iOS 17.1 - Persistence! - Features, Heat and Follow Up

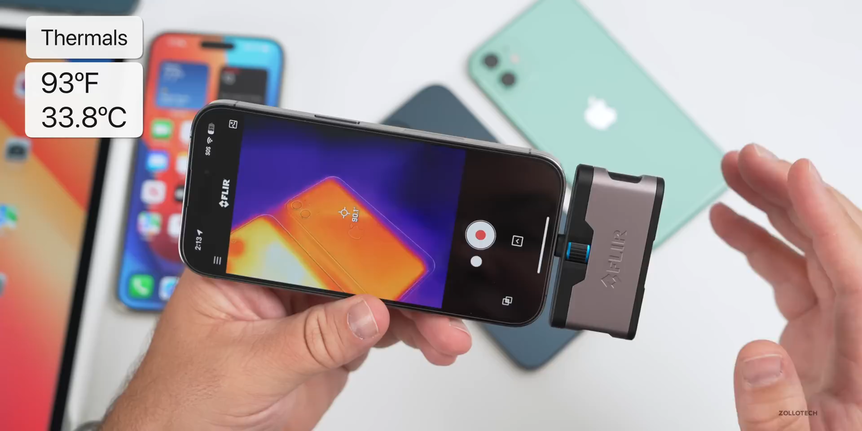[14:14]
fahrenheit not doing anything so using this a little bit to demonstrate things in video it definitely is a little bit warmer it went up to 91 or so but not